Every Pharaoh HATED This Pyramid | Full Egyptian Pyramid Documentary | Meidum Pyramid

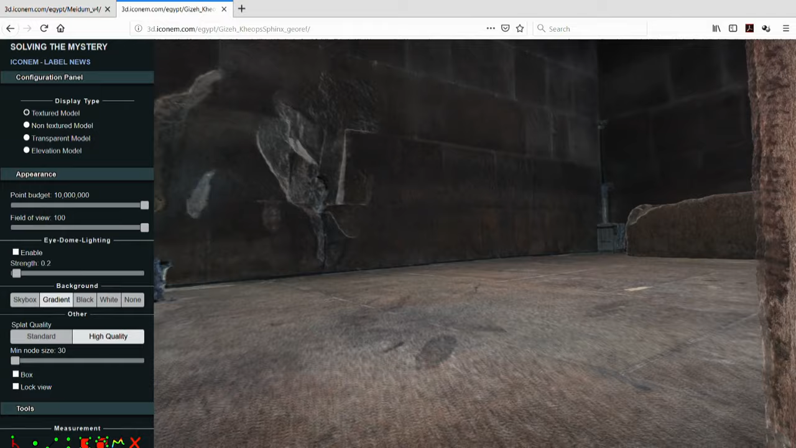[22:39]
After some digging, they discovered the technique the Egyptians had used so that this kind of ceiling could withstand the massive pressure of the pyramid.
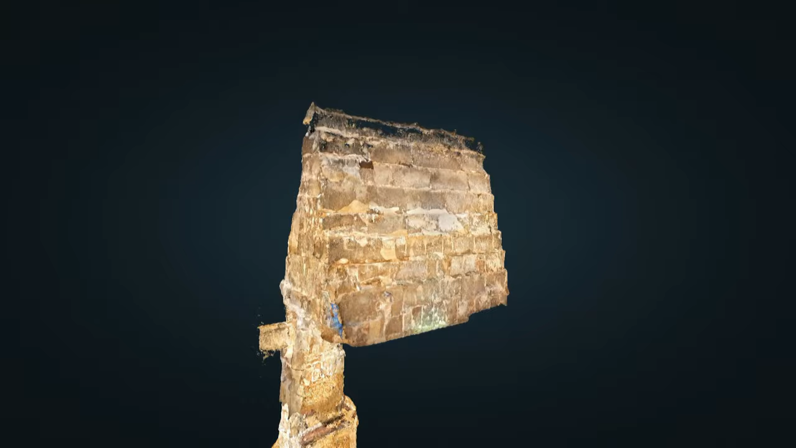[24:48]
The whole history of pyramid architecture through the reign of Snefru is really getting better and better at enclosing larger and larger spaces.
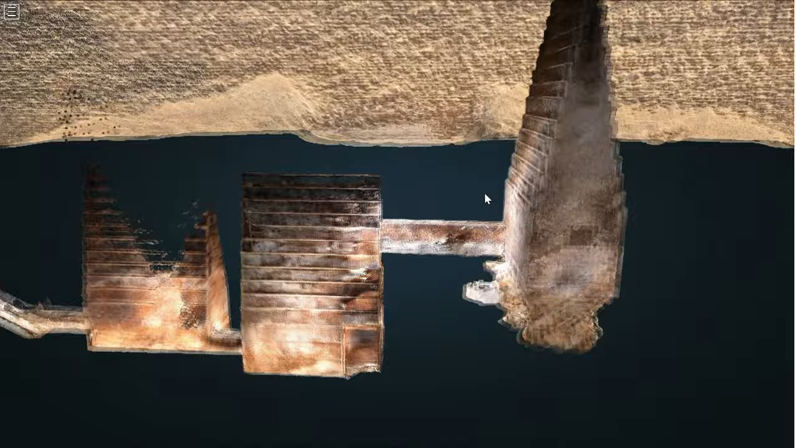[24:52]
They were getting bolder and bolder. After building a four cubits wide room that didn't collapse,
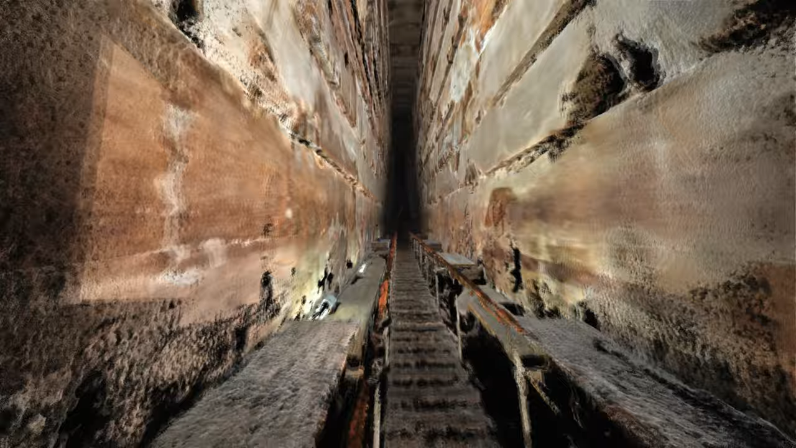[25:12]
Photogrammetry will highlight another key element in this investigation. Measuring the width of the king's chamber inside Snefru's various pyramids can help determine in which order they were built.
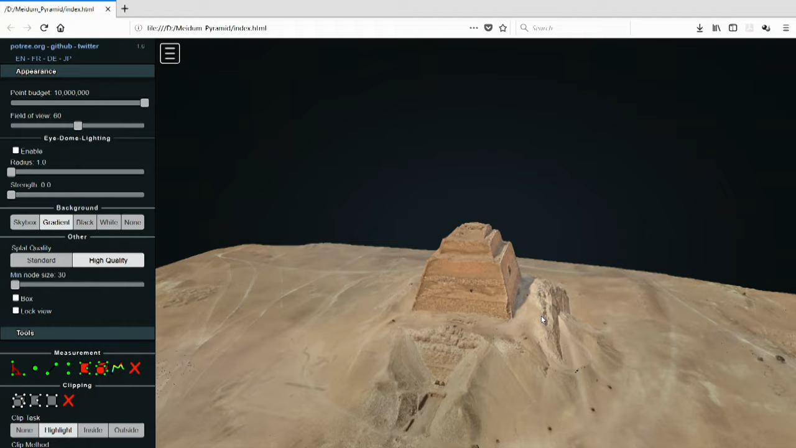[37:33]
Thanks to photogrammetry, for the first time we are able to see every element used in the building process located on top of the monument. We can see all the masonry, the construction technique based on stones, angled towards the center, towards the core.